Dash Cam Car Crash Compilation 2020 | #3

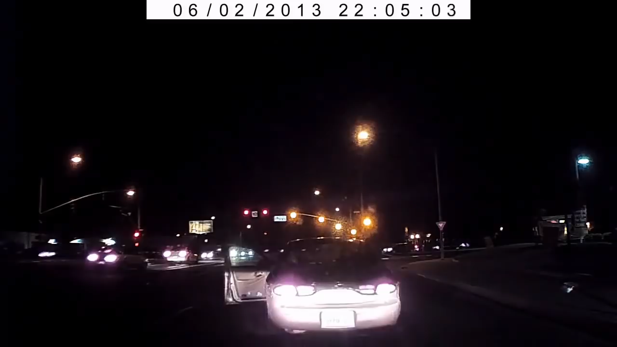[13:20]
You! Oh god, we're gonna get shot. You gonna keep going there? Oh my god, we're gonna get shot, honey. Totally recorded right here. You can put it on YouTube. This is recorded right here. Are you putting it on YouTube? Oh, watch this, it's gonna reverse into us. Why would I? No, just go, honey. We have two kids, okay? There's both of us in the car. Seriously, it got that on.